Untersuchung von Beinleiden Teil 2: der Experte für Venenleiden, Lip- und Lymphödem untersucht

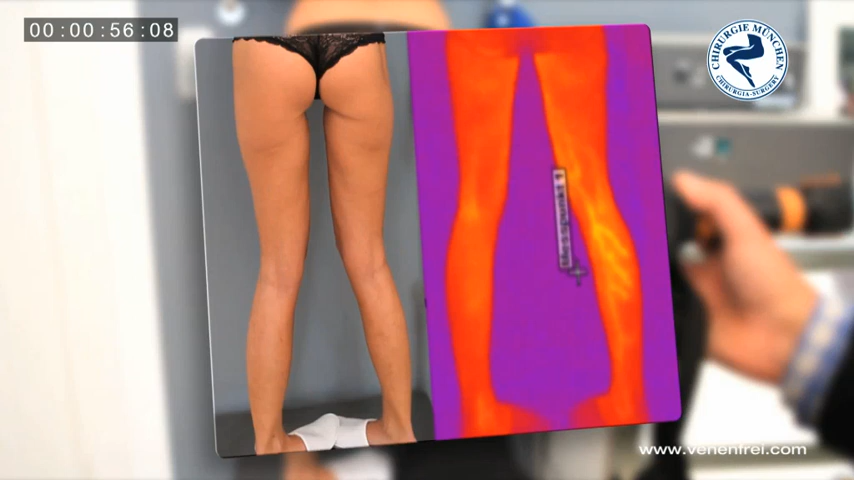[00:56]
Nun wird eine thermografische Aufnahme gemacht und man sieht sehr deutlich auf dem rechten Bild die gelben Linien, die insuffiziente Venen zeigen,